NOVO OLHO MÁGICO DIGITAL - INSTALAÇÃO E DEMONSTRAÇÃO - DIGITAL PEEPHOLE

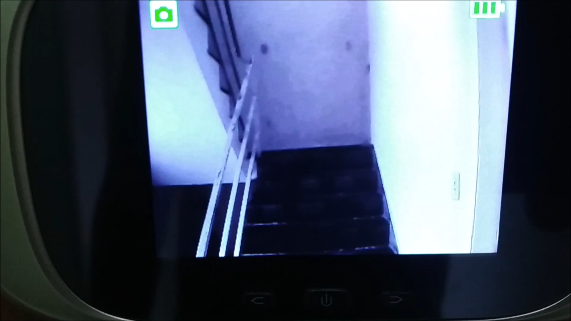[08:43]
o botão de ligar o display e aí você vai ver quem é que está do lado de fora conforme vocês podem ver aí na imagem
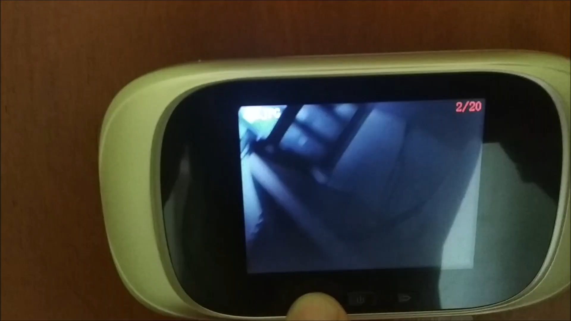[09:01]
campainha ou que você pressiona o botão